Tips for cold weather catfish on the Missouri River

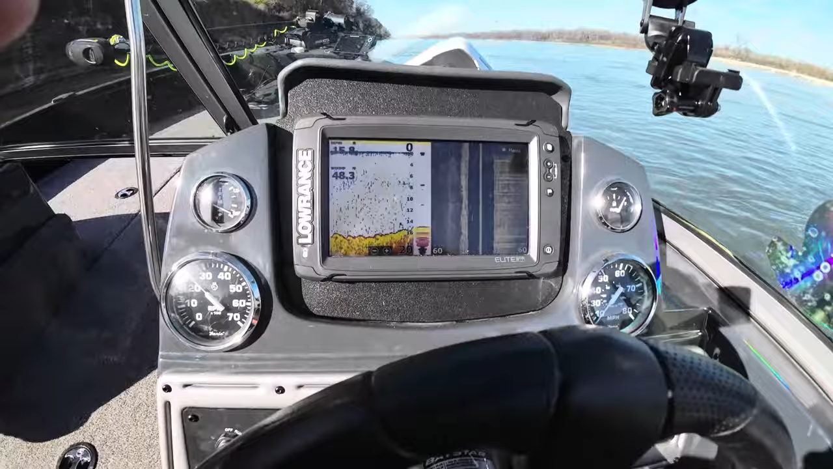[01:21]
Structure that you can find down there, you'll start finding some fish. So those are the kind of things I look for. I'm starting to see some fish here. See if we can't find
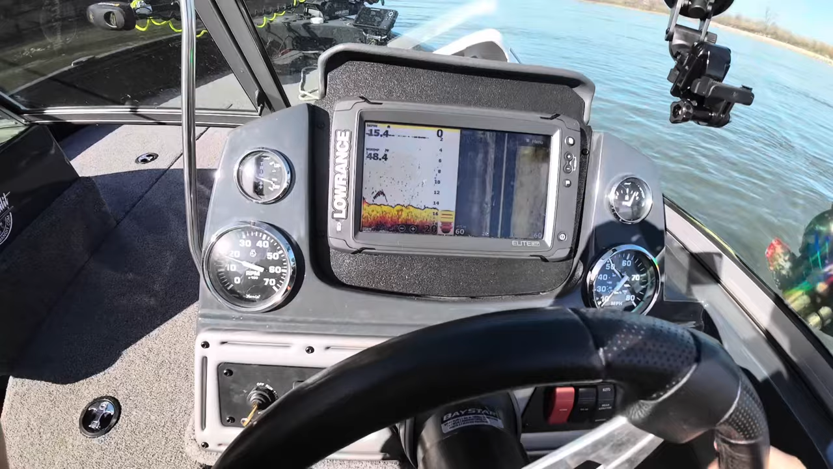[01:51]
one of these trees that they like to hang around here. I'm starting to see some of the cover down there. They like to hang around.
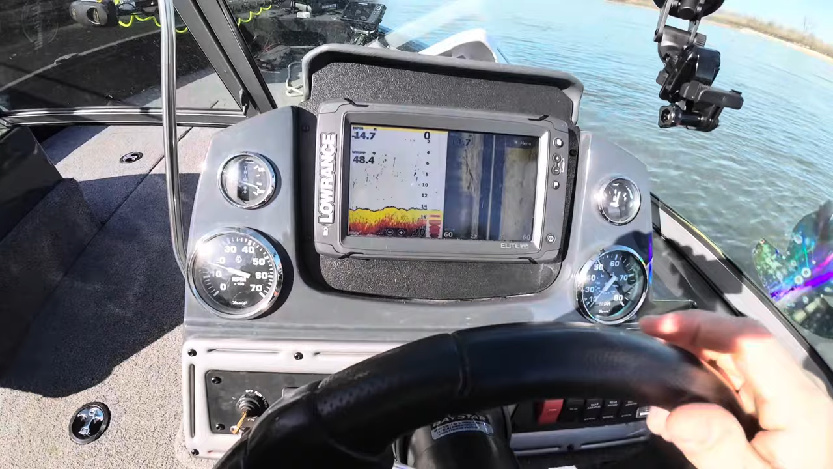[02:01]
Seen a couple fish back there.
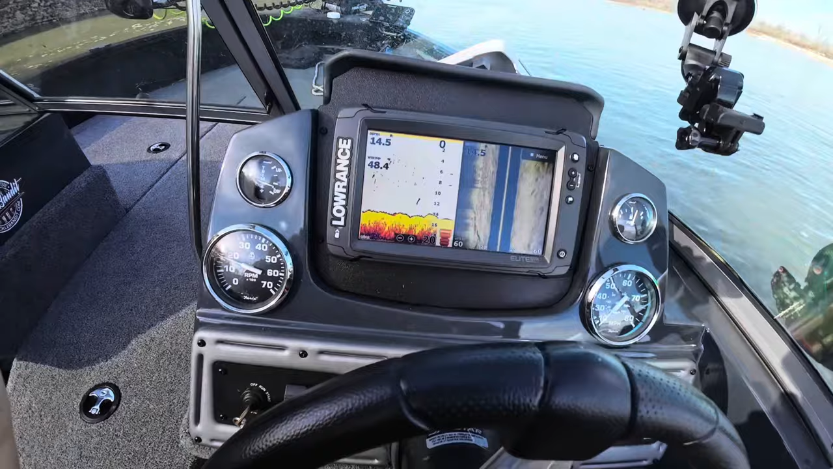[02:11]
And I'll just kind of drive around looking and seeing checking some of these spots to see where they're hanging out at.
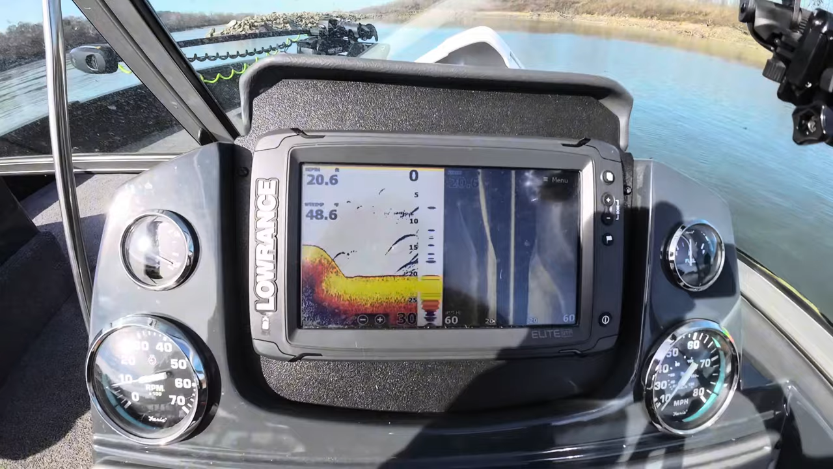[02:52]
I like to get in those deeper holes, so.
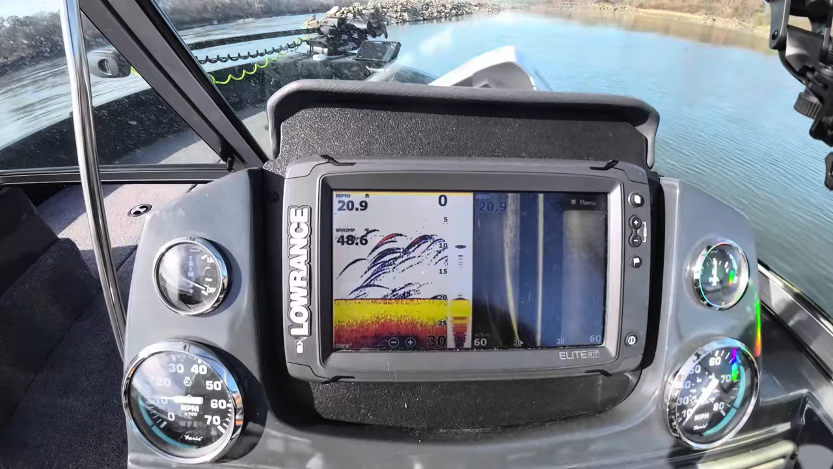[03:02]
Scan these areas, try to see what kind of fish are in them. Got some fish there. There is a lot of Asian carp here, so a lot of that's Asian carp as well.
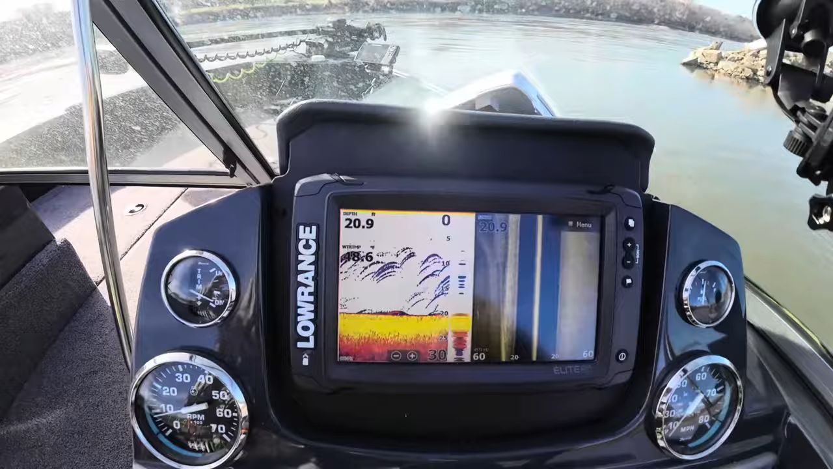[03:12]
They kind of like to hang out in that slack water behind these wing dikes as well.